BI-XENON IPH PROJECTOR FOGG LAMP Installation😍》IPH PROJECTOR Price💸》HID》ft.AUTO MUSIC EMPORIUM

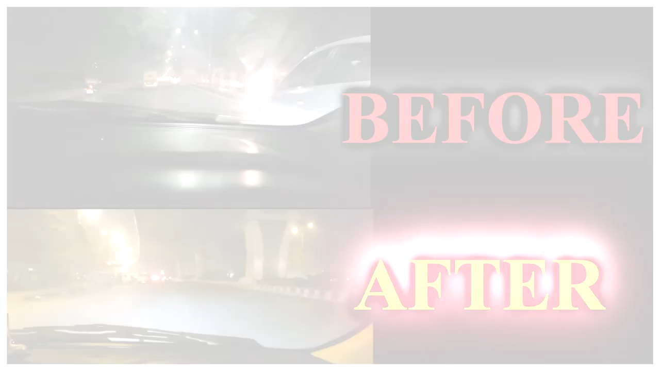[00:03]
और अगर आप किसी ब्रॉड रोड पर चला रहे हैं,
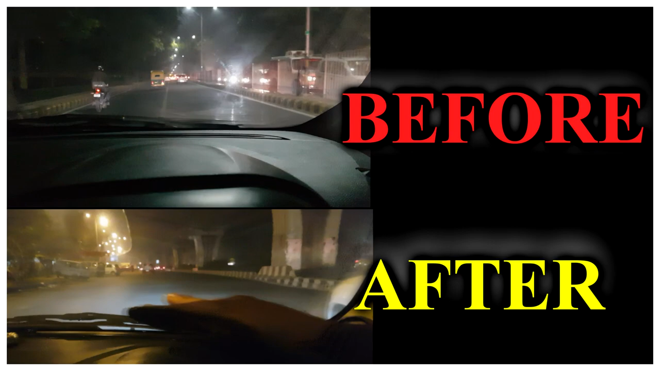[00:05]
यानी कि बहुत ही ज्यादा वाइड रोड है, जैसे कि आपको नजर आ रहा है बहुत ज्यादा वाइड है, स्टिल जो आउटपुट है
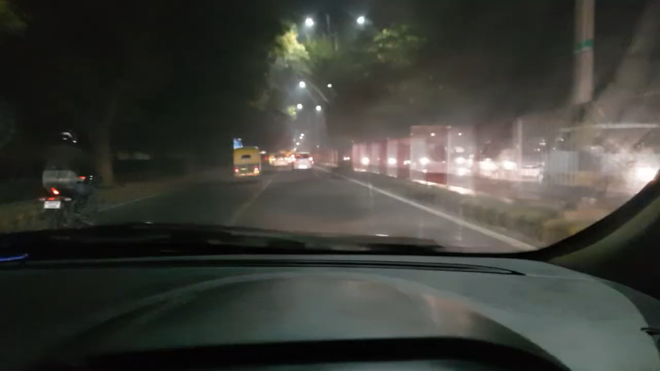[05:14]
सो फाइनली आई हैव डिसाइडेड टू गो फॉर HID में कौन सी लगा रहा हूँ, दिस इज एडिशन ज़ेनॉन लैम्प 55 वॉट एंड 6000 केल्विन।
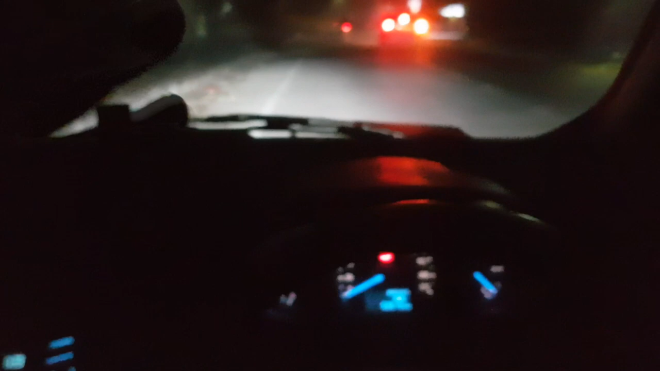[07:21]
सो हेयर इट इज, राइट नाउ वी आर रनिंग बोथ द फॉग लैम्प्स एंड द हेडलैम्प्स, दोनों अभी जल रहे हैं,
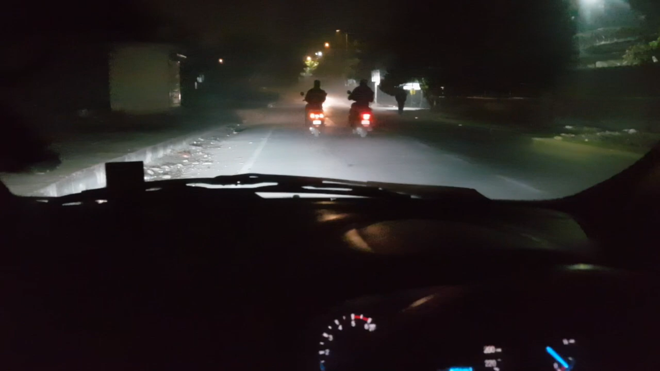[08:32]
आउटपुट आपके सामने है, जस्टिफिकेशन आपके सामने है, इससे ज्यादा मुझे और कुछ भी कहने की जरूरत नहीं है। स्टिल एक बार बाहर से और सामने से भी मैं आपको दिखा देता हूँ।
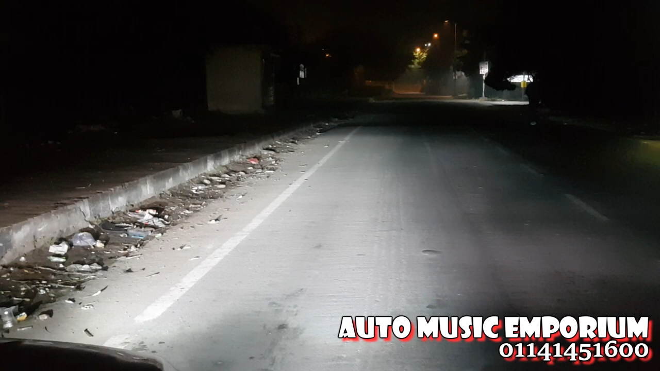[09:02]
सो अगर हम सिर्फ फॉग लैम्प्स ऑन रखें तो आउटपुट देखो भाई कितना ज्यादा इम्प्रेसिव है।
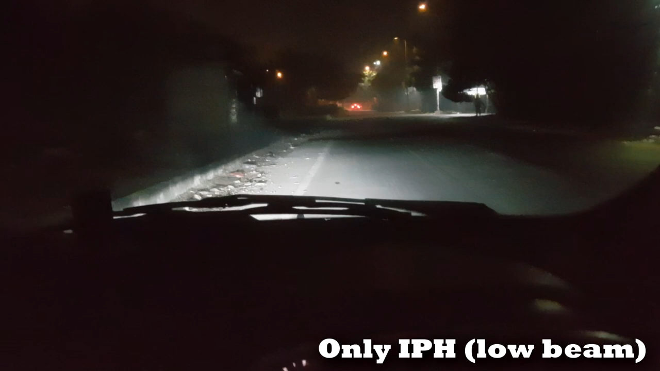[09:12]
फिर से बोलूंगा, इट्स वेरी इम्प्रेसिव, हाईली इम्प्रेसिव, जितने भी इम्प्रेसिव के आगे वर्ड्स लगा सकता हूँ ना उतने कम है। IPH का रिस्पॉन्स इतना अच्छा है